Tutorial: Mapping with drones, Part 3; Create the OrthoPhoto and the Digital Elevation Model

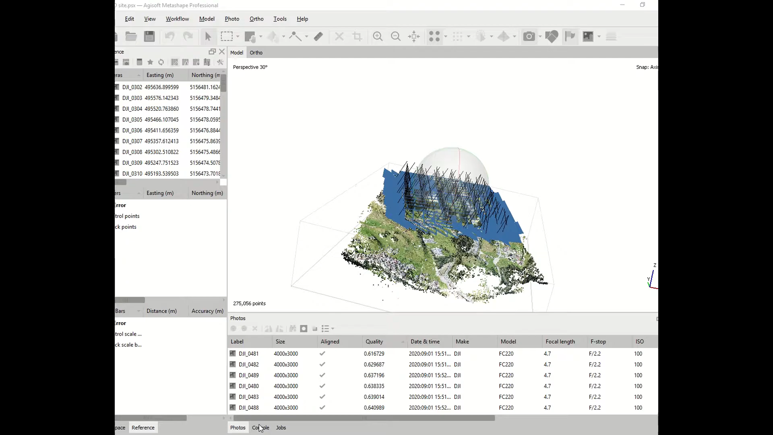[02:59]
At this point, we need to create the point cloud. You go to workflow, build dense cloud.
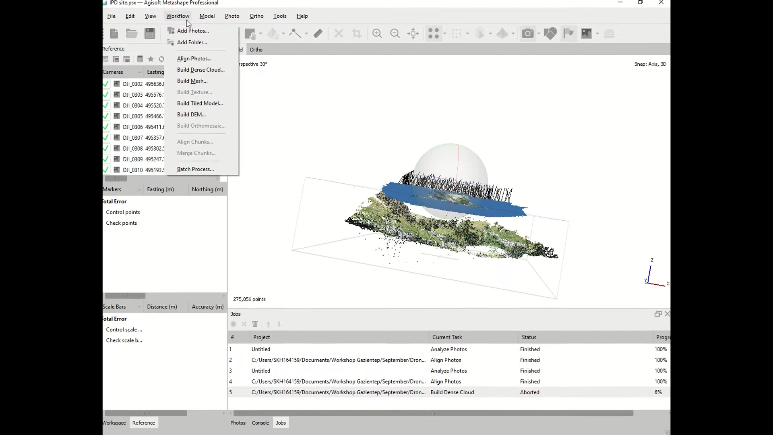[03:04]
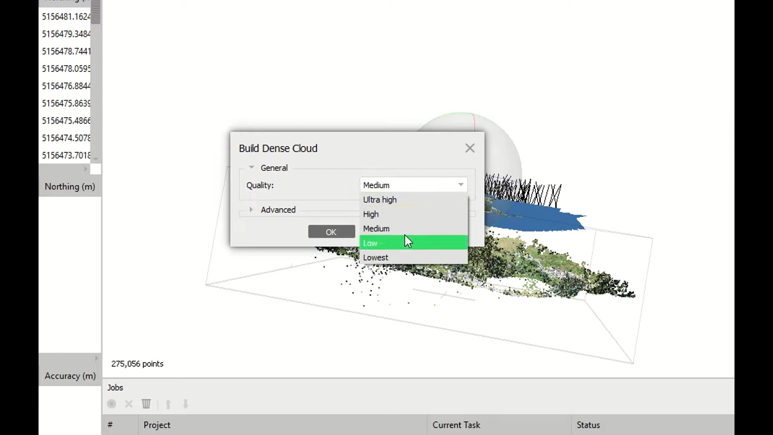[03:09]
And then you will have again the option for the quality.
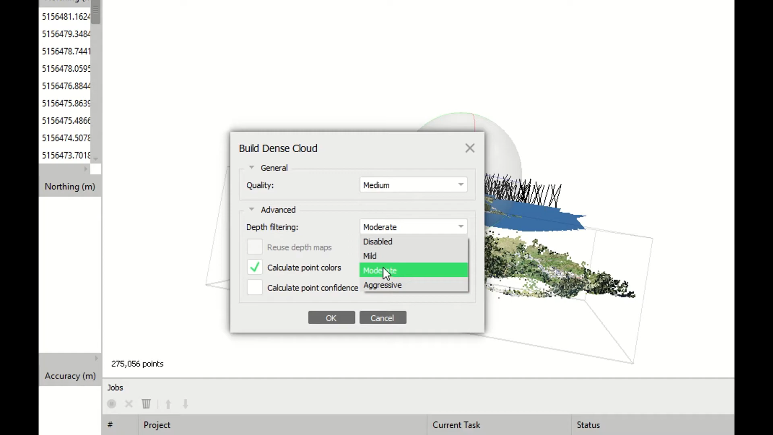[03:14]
You can decide between medium, high, lowest and ultra high. If you keep ultra high, the pictures are going to be used as they are. And of course, it will take a very long time. At this point, I will take medium, hoping that the result will be good enough for our task. Of course, you can as well go to advanced and change the depth filtering between disabled, mild, moderate and aggressive. If your image has important small details, especially distinguished,
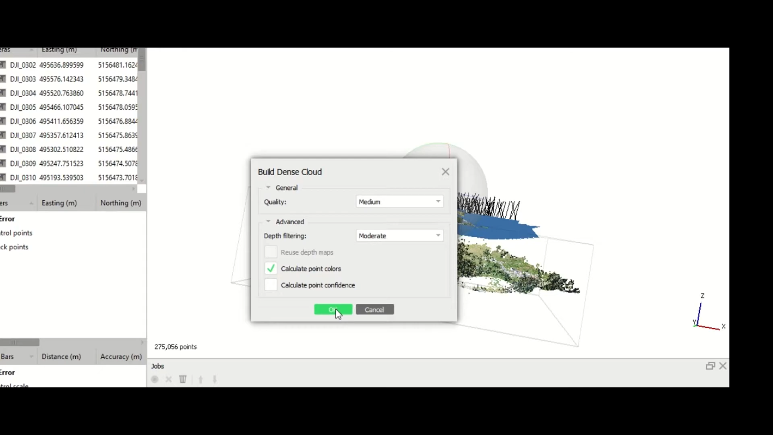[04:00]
choose mild depth filtering. If your image has not so many details, you can choose aggressive depth filtering. If you uncheck the color of the pixel, the process will be quicker. You click OK and the process will start.
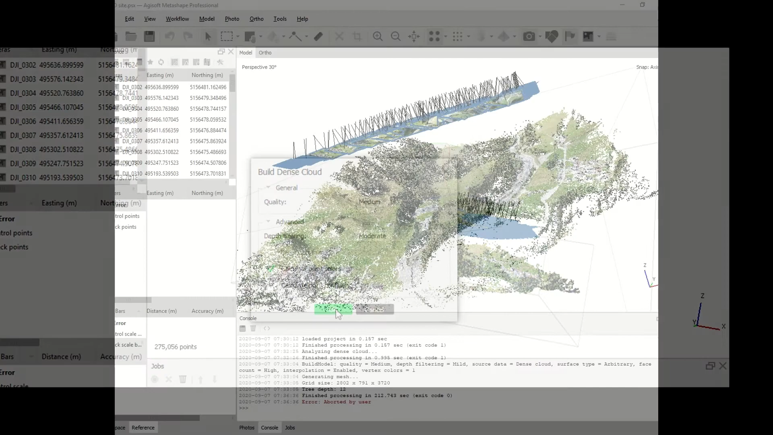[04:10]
It might take a very long time if you choose very high accuracy. As you can see, the program has generated the point cloud more than 12 million of points. And we have a visual representation of the point cloud. We can continue with our workflow. We go on workflow. We click on mesh.
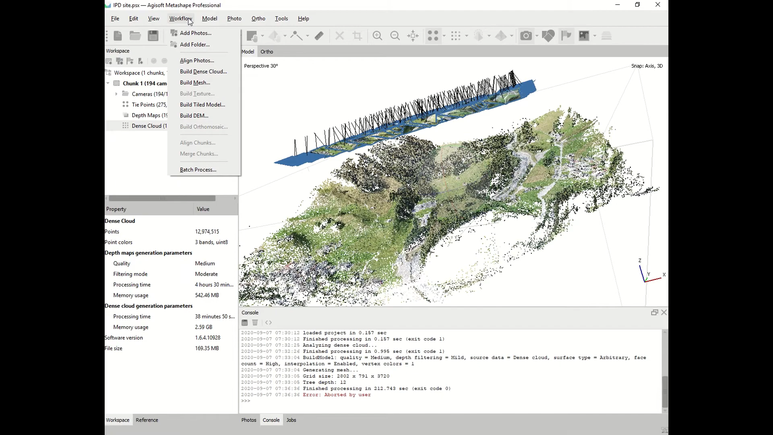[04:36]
Mesh. And we can build a mesh based on the dense cloud. For 3D, you have to choose the option 3D. And again, for the quality, you can choose phase count, many phases or low phases. As usually, higher the quality, more time the computer will take.
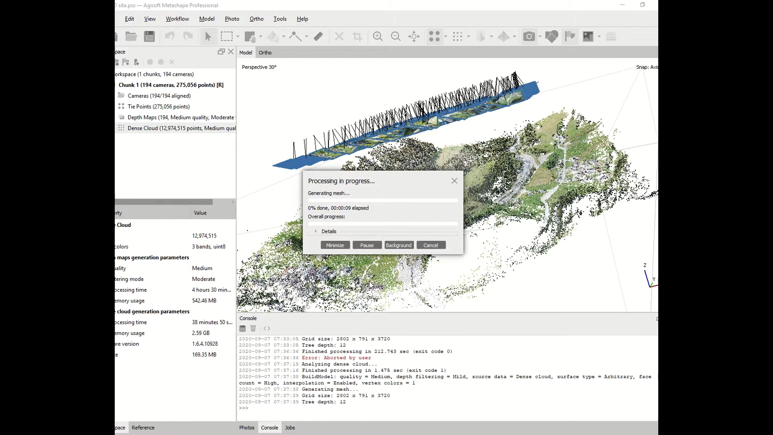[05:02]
Once the calculation is over, you will see on the workspace, the 3D model appearing. You can see the amount of phases that the computer has developed.
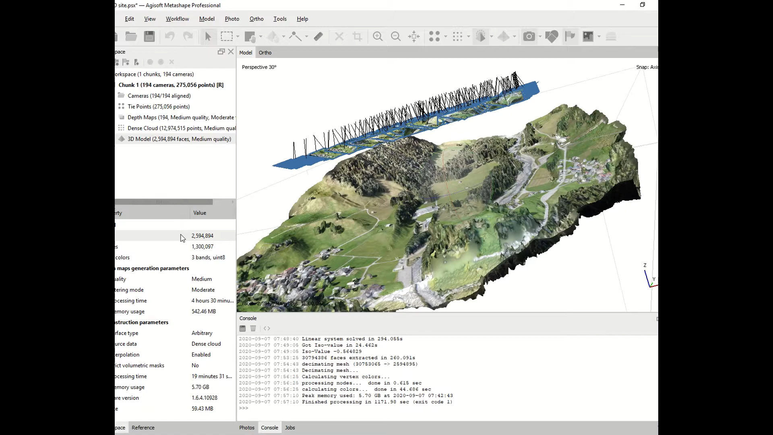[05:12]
You can move around and you can have a first idea about your 3D model. It is time to make the digital elevation model.
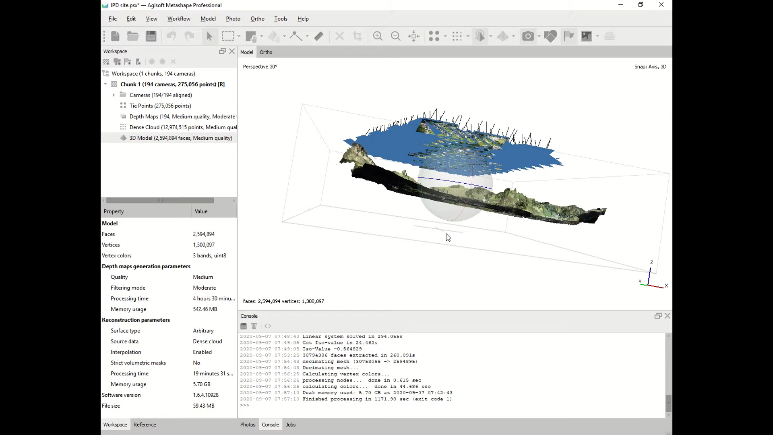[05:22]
You go to workflow and you click on digital elevation model. Select them, digital elevation model. You have to check geographic type, projection. Be sure that the projection is the right one. The source data must be dense cloud. The rest you can keep as they are or you can check the manual to get better knowledge about.
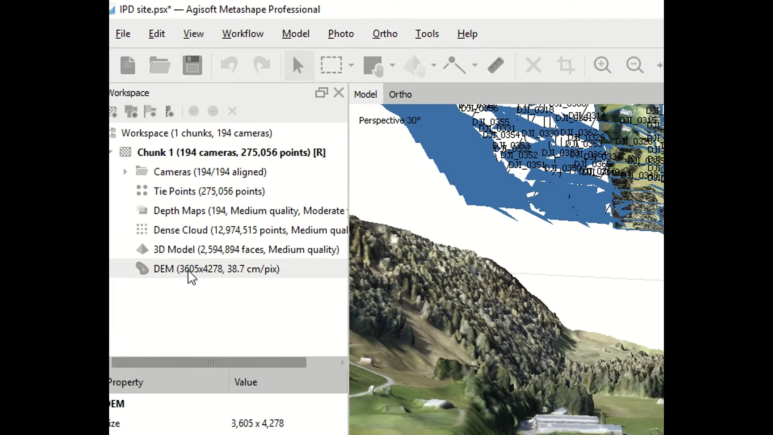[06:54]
which is much better than this one that you can achieve through the internet. At this point, we can produce the orthomosaic, the orthophoto. You go to workflow, build orthomosaic and click OK.
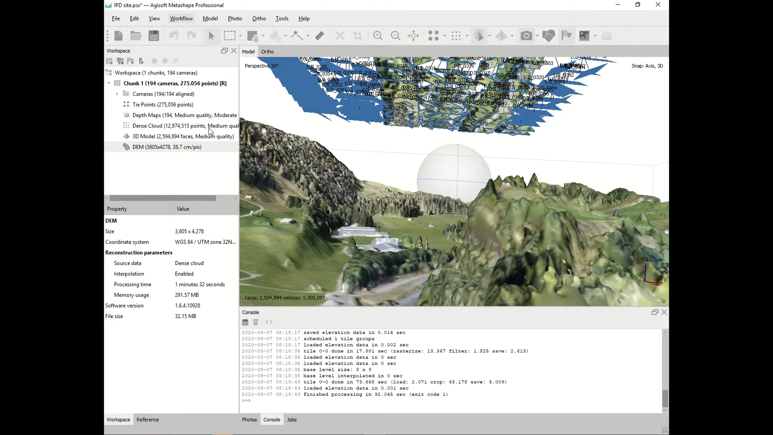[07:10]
Choose projection geographic. Be aware that you have the right projection.
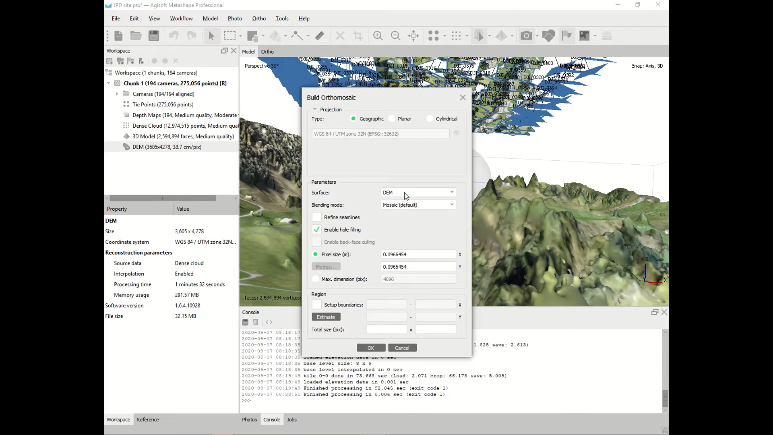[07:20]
The parameter should be them and the rest of the parameters you can leave as it is. Click OK.